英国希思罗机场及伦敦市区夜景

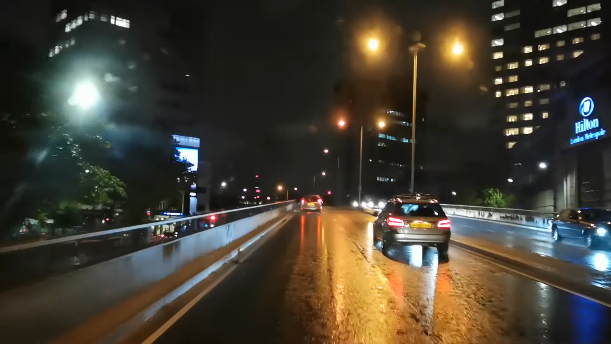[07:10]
伦敦的另外的一种夜景
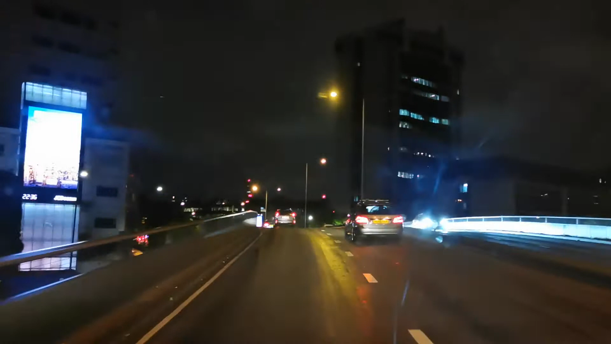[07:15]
这是市区内的一条高架这条路是市区的主干道之一
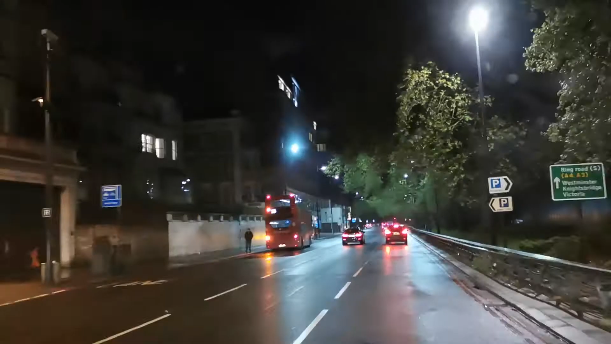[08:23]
现在到了公园路左边
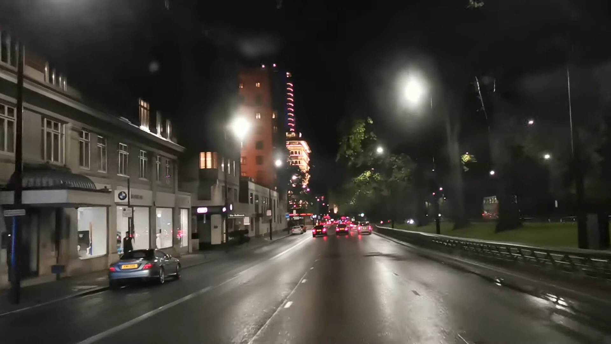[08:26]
有宾利宝马等品牌车的专卖店
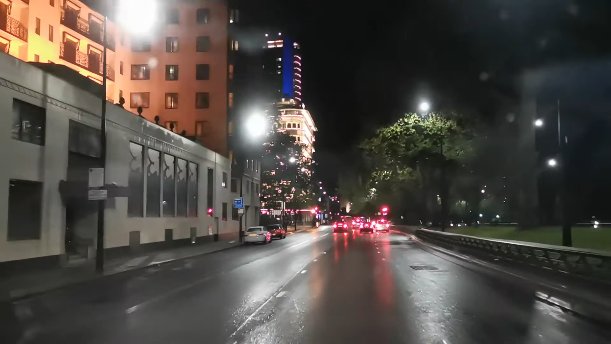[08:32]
还有好多高档的酒店餐厅这里还有一家米其林餐厅我对这个餐厅的印象比较深刻
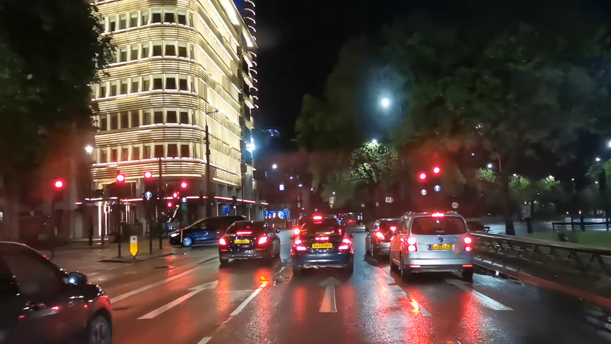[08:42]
因为三年之前我带过从国内过来的三位网红小姐姐她们来英国旅游当时她们三个人在这家米其林餐厅吃过一顿中午饭花了2800多英镑因为刷卡不成功所以走不了后来打电话我过来帮他们垫付的所以这个印象特别深刻
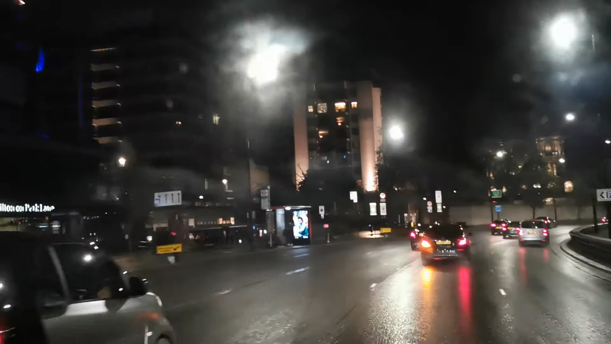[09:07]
前面有辆警车截住了一辆基辅车不知道是个什么事情
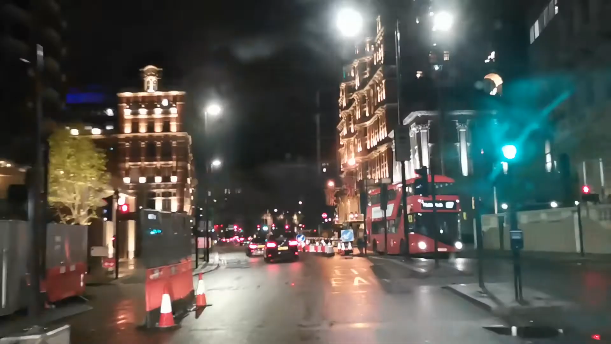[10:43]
南肯兴顿区的一个商业中心这条街及周边一些区域汇聚了许多像老历市北达菲利 巴宝律等众多大牌设置品的专卖店
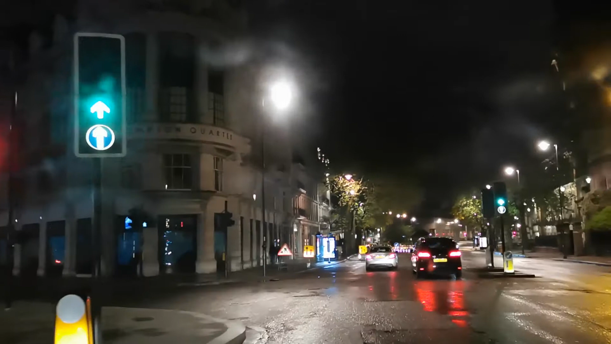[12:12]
马路右边那个灯光照射的宏伟建筑就是自然历史博物馆